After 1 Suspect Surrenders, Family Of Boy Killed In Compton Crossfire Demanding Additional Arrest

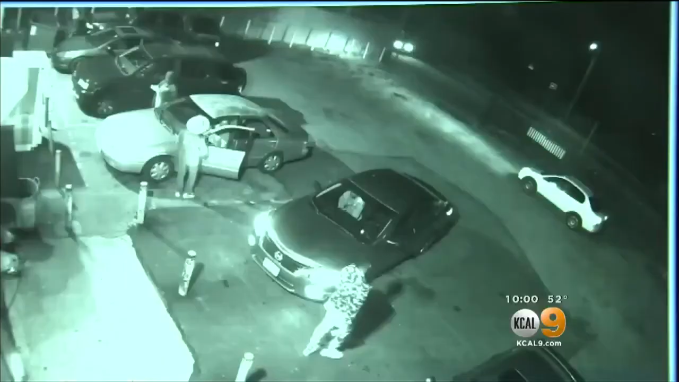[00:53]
THE SHOOTING PLAYED OUT ON SECURITY VIDEO. DETECTIVES SAY THE MAN YOU SEE GETTING INTO HIS CAR IS 29-YEAR-OLD DUANE WARD. POLICE SAY HE FIRED THE SHOT THAT KILLED LITTLE FRANKLIN. HE HAS SINCE TURNED HIMSELF IN. BUT THE FAMILY OF THE CHILD SAYS THIS MAN SHOULD ALSO BE CHARGED. YOU'LL SEE HIM WALK TO THE CAR WHERE FRANKLIN IS SITTING IN THE BACK SEAT. HE SPINS AROUND. THE QUESTION IS DID HE FIRE HIS GUN? WARD YOU'LL SEE CLEARLY STARTS SHOOTING FROM HIS CAR. ONE OF THOSE BULLETS TAKES FRANKLIN'S LIFE.